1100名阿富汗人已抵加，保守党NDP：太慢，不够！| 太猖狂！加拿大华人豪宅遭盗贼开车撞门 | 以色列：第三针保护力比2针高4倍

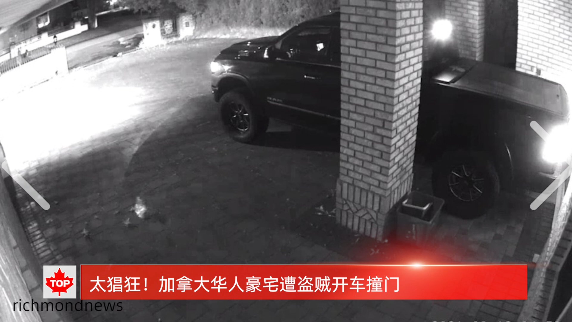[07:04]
车试图将豪宅的门撞开根据列治文新闻网8月17日报道家住在列治文的华人女子奢女士报警称在凌晨5点钟左右她和家人正在独立屋的二楼睡觉这时奢女士突然被一声巨响惊醒奢女士表示她听到了巨